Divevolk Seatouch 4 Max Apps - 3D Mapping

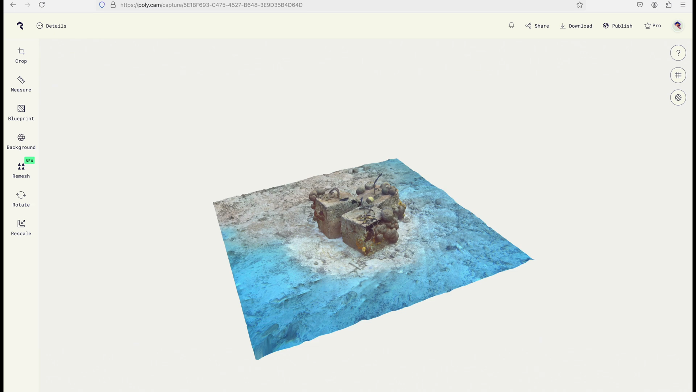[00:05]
Actually, here on Bonaire, we have a dive site called Something Special, and this is a 3D rendering of one of the moorings that was
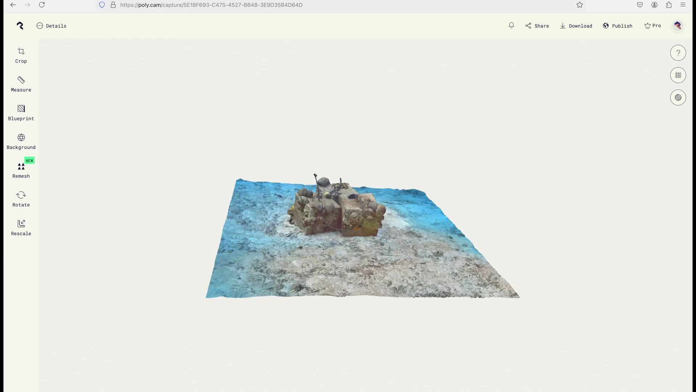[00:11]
taken with my iPhone 15 Pro Max in a DiveVolk CTouch 4 Max Platinum housing.
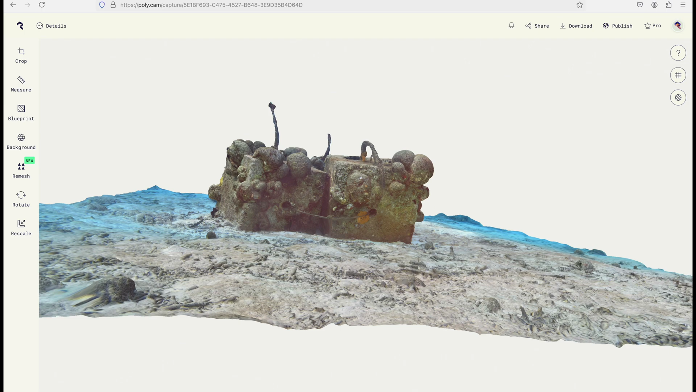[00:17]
It's pretty cool, and I've been blown away with what I can do with just one month of practice.
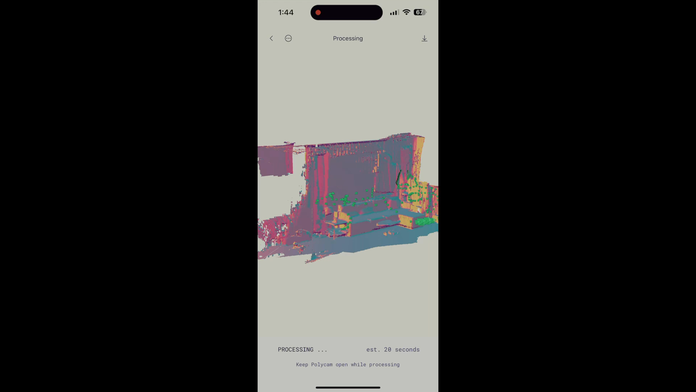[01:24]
It only took about a minute to generate this 3D model of our living area.
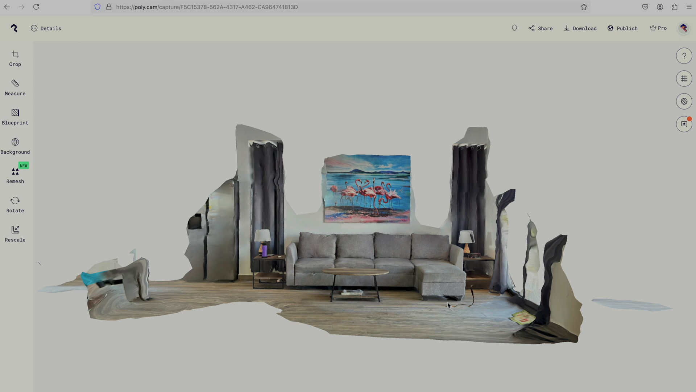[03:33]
or you can use a laptop to log into the Polycam website, where you can do everything you can do on the phone, but on a much larger screen.
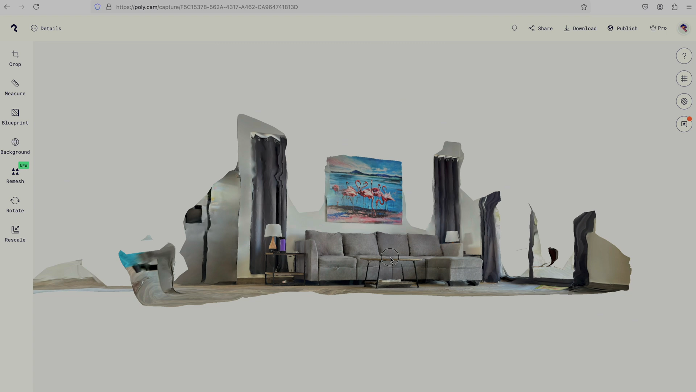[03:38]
For the best results underwater,
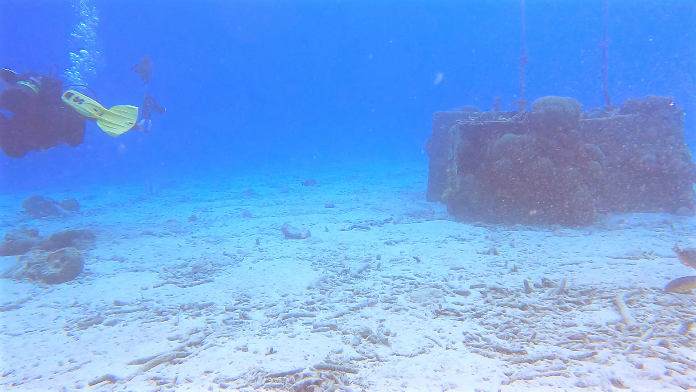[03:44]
I found that swimming around an object at three different levels generates pretty good results. The first pass should be low and straight ahead. The second is above, at about a 45 degree angle, and the last few passes directly over the top.
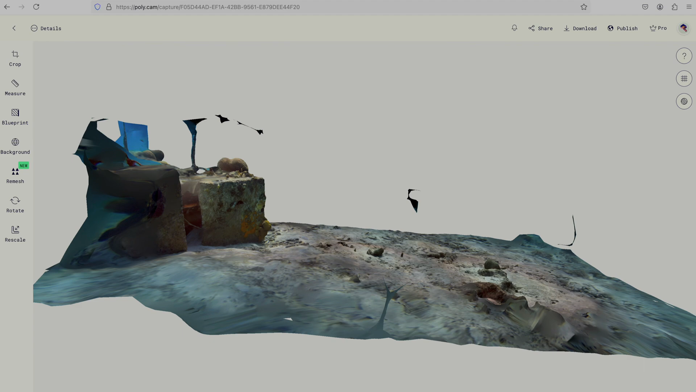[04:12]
I also experimented with capturing a larger part of the seafloor by picking an object, circling that, then picking another close by, circling that, and then a third. You can actually see three brighter circles on this map, where I went around the mooring, then the isolated brain coral, and then the cluster of three coral heads.
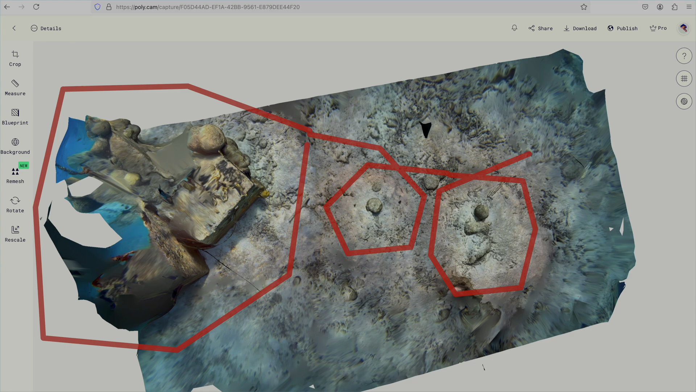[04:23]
Things get a bit trickier when moving from the shallows to the reef. Coral heads, tube sponges, and gorgonians might be so close together or dense, that it is difficult to circle specific objects. It still works nicely from above, the models just lack some of the detail.
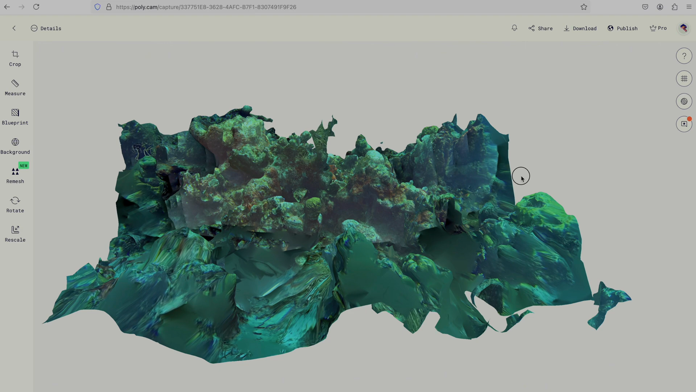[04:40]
Even though I've only played around with it for a short time, I do have a few general observations.
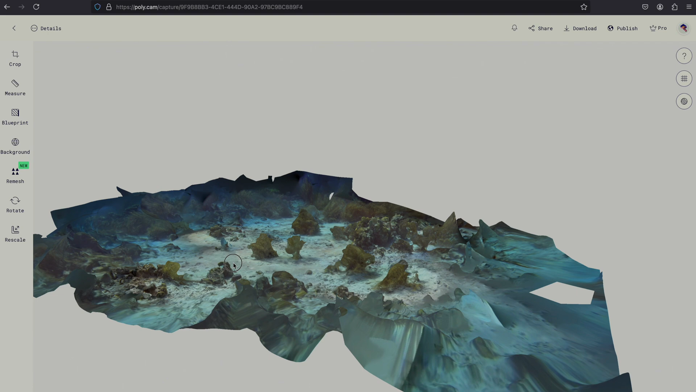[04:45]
One is that passing fish don't seem to be an issue.
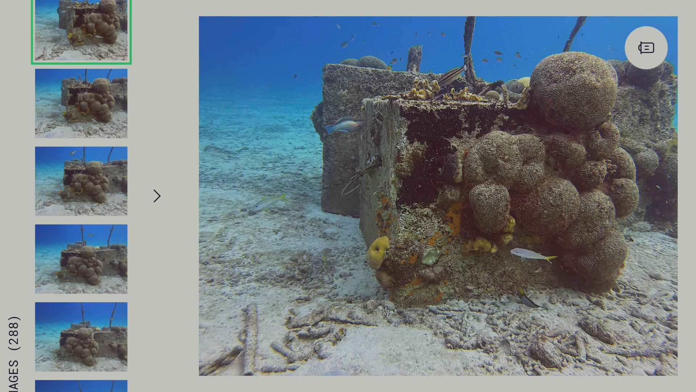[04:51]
Even though they may swim by when one or two of the images are taken,
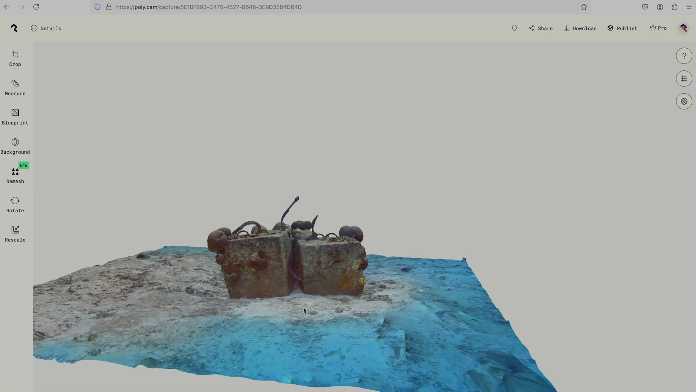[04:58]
the composite model generated by the Polycam algorithm seems to remove isolated and temporary sea life.
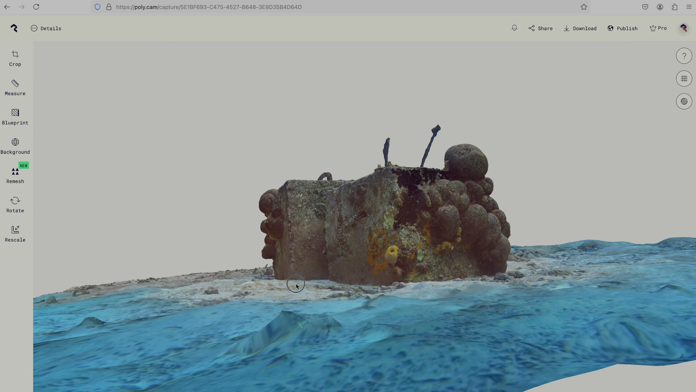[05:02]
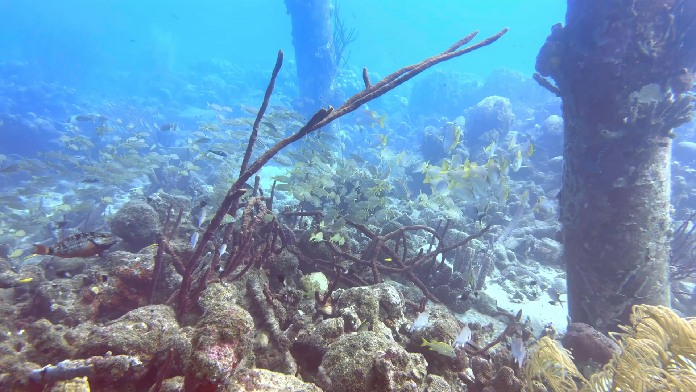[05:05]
Floating schools of fish, however, can cause some issues. They are still enough to make Polycam think there is a static object there,
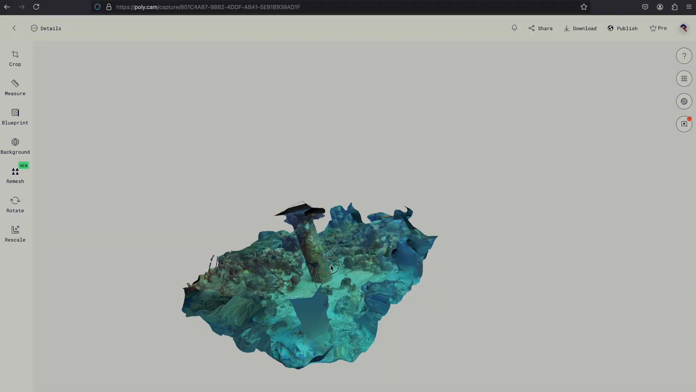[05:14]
but also move just enough that the algorithm struggles with generating that portion of the model.
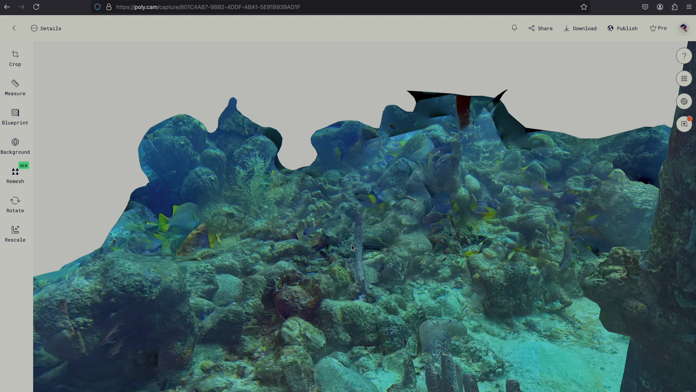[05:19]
Check out all of the disembodied fishtails in this rendering. And this one requires another trip to the pier, when hopefully there will be fewer fish.
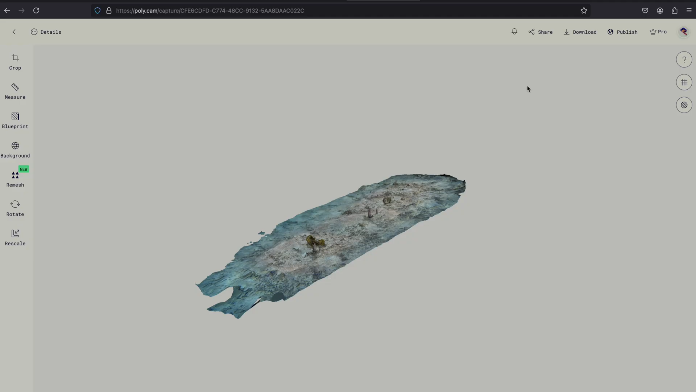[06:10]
I have been able to export two overlapping 3D models from Polycam,